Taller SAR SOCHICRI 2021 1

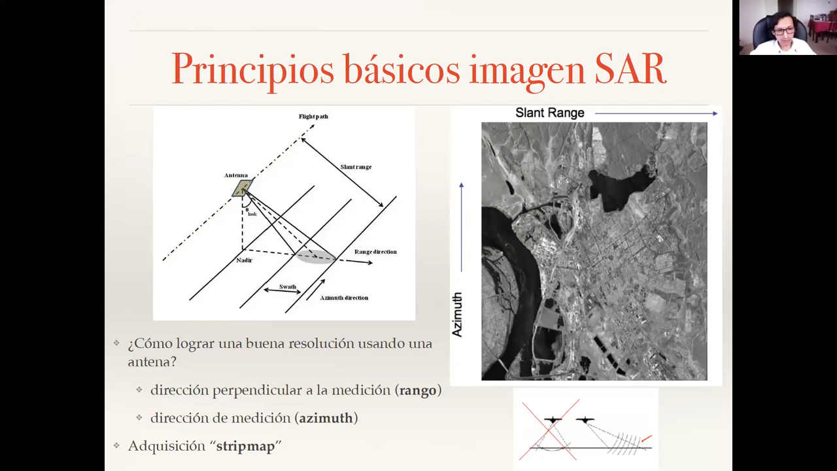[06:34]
corresponde a la dirección de medición o a lo largo de la trayectoria de la plataforma. El modo de adquisición que está viendo acá es el modo de adquisición más común y el más sencillo, y seguramente lo van a ver por ahí como modo de adquisición StreetMap. Si nos ponemos a pensar en lo que corresponde a la resolución en rango,